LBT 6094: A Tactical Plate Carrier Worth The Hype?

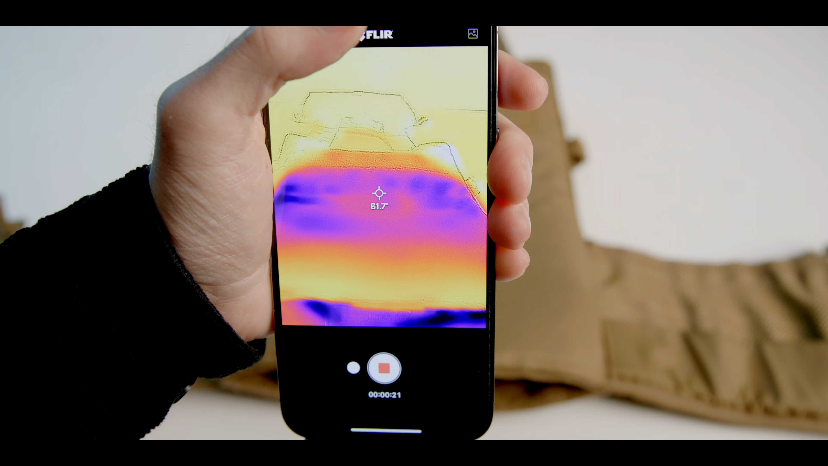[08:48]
The smaller the spread between the initial or baseline surface temperature and the surface reading at room temperature, the lower the thermal transmittance of that plate bag.
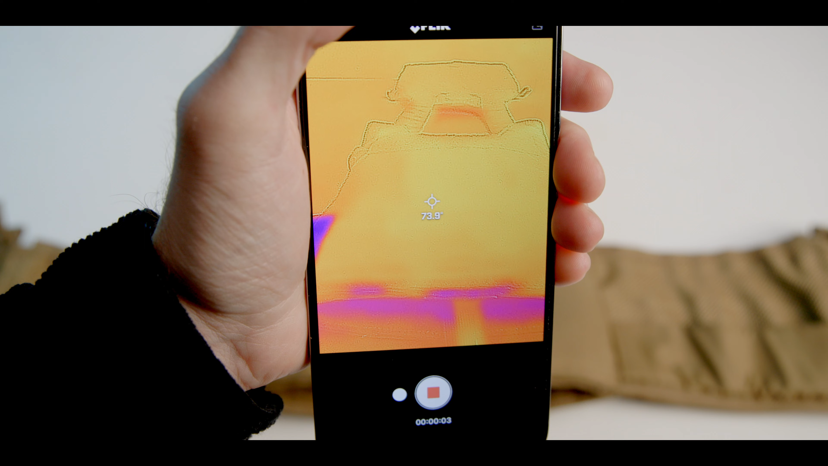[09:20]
The LBT-6094 has an initial or baseline surface temperature of 73 degrees Fahrenheit and ice plate inside surface temperature of 62 degrees Fahrenheit,
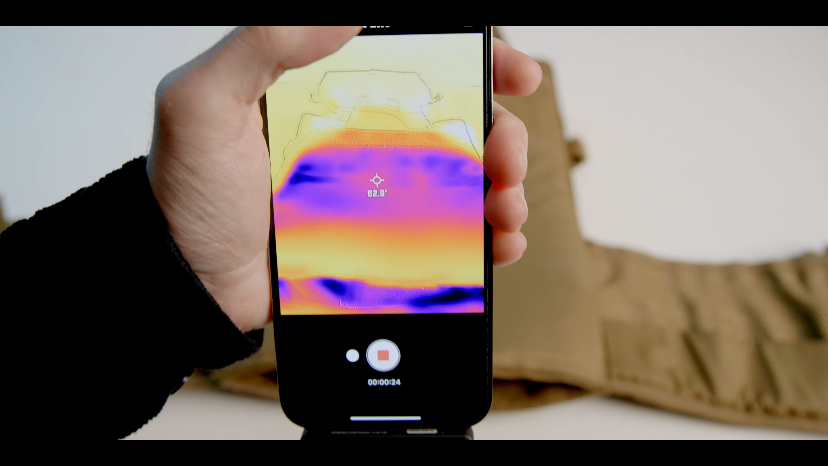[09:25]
creating a thermal shift of 11 degrees Fahrenheit.